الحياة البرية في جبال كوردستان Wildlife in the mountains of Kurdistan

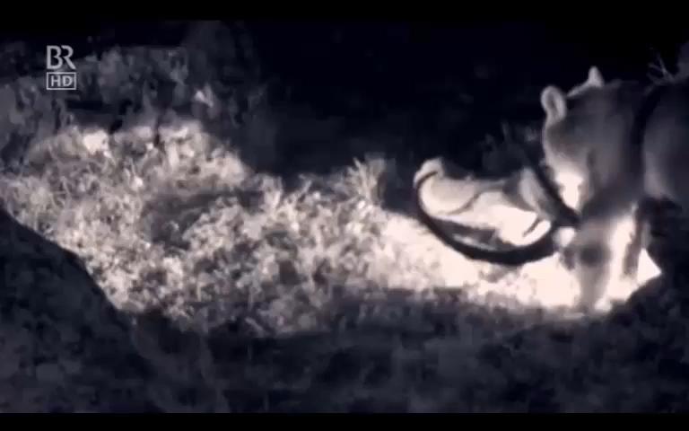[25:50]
Bei strömendem Reben entscheidet er sich dafür, die Beute einfach mitzunehmen.
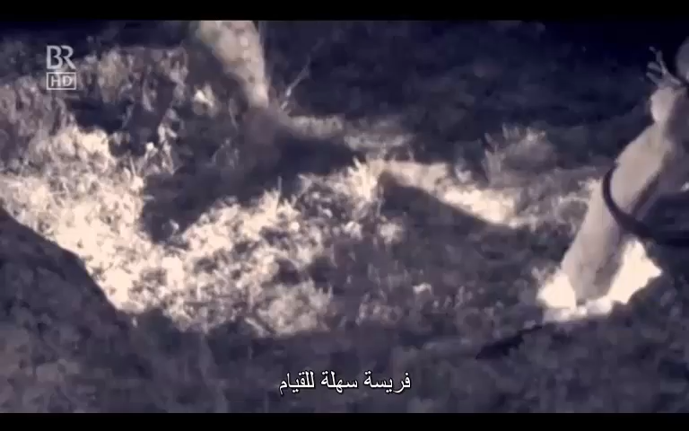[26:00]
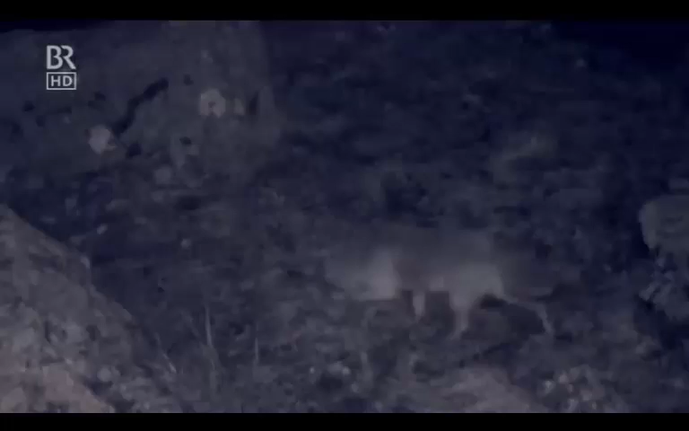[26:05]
Der Wolf, der ein paar Stunden später vorbeikommt, geht leer aus.